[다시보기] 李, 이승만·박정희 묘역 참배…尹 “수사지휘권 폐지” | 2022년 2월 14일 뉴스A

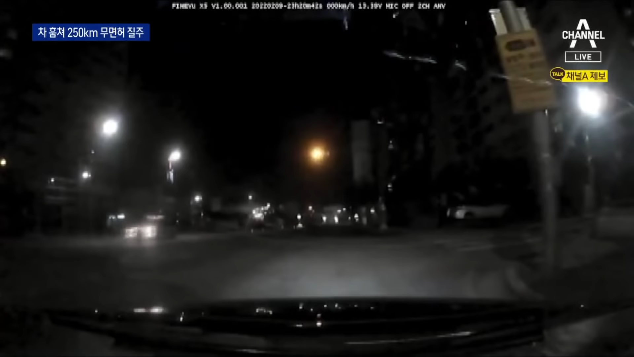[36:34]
이 모습을 본 승용차가 뒤를 따르고 어느 순간 경찰차를 납질러 검은색 승용차를 바짝 쫓습니다.
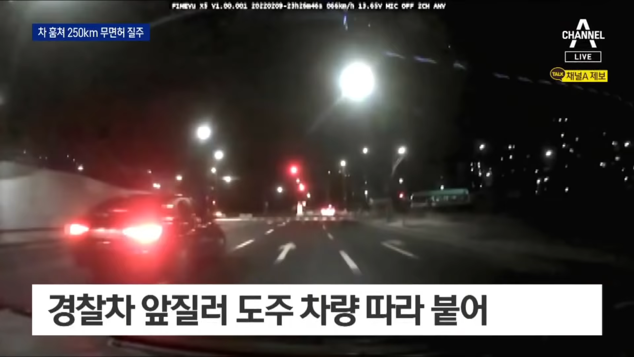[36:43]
차선을 바꾸고 중앙선까지 침범하며 고개 운전을 하는 차량.
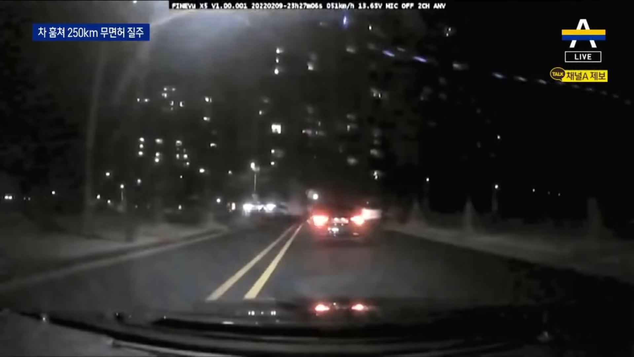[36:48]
좁은 골목으로 접어든 틈을 타 앞을 막아 세우자 결국 멈춰섭니다.